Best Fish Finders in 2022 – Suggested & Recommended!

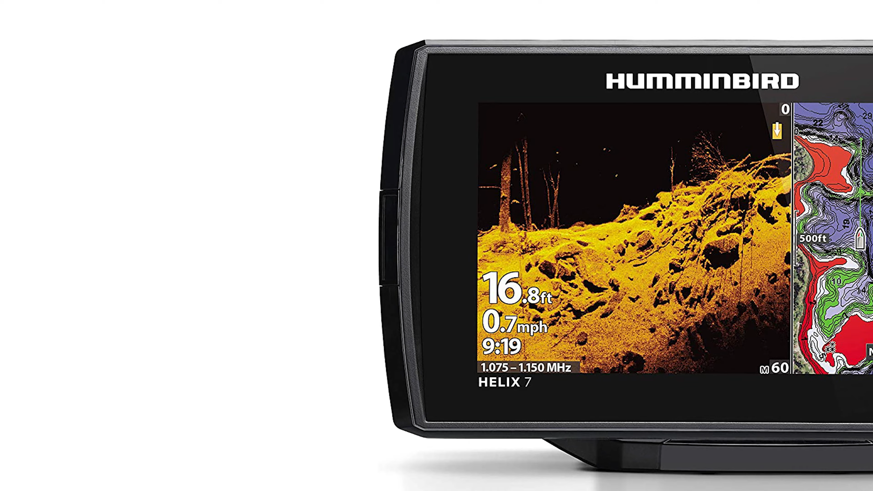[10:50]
On screen: depth 16.8 ft, speed 0.7 mph
terms of accuracy the fish finder gps combo is reliable down to 125 feet its results have been stable
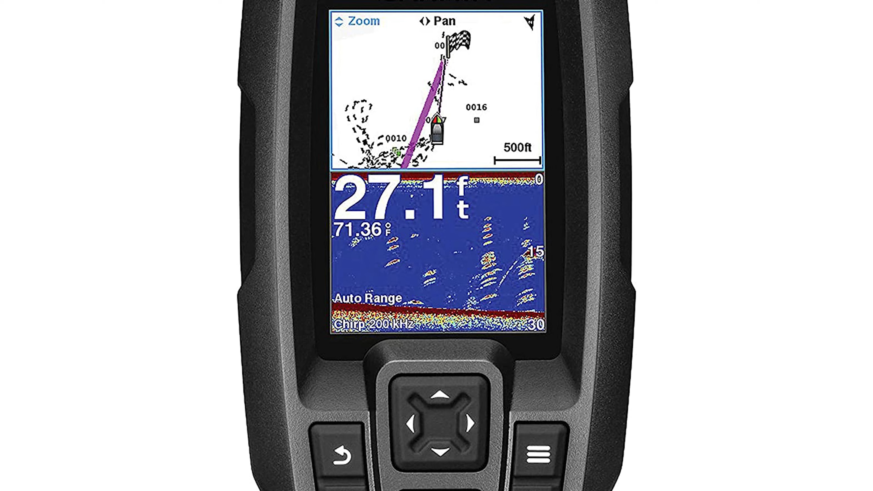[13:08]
On screen: depth 27.1 ft, water 71.36°F
this particular fish finder is very compact the screen
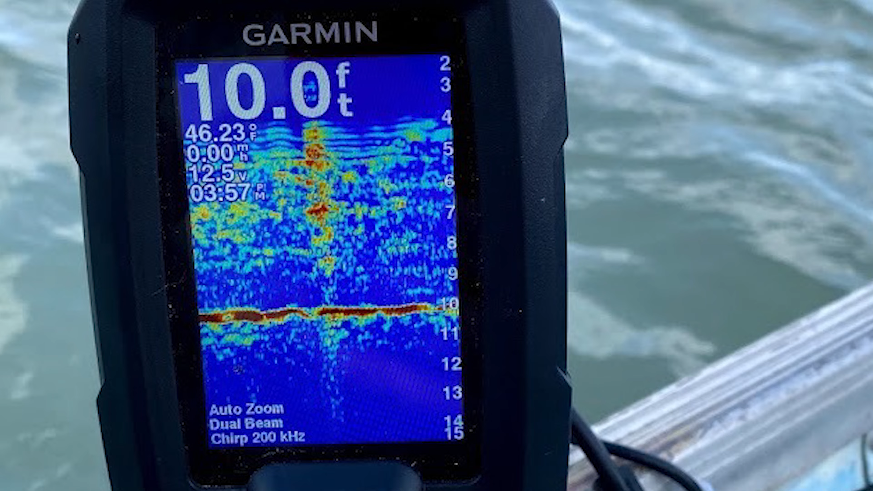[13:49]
On screen: depth 10.0 ft, water 46.23°F
range of information it can create crisper fish arches with better target separation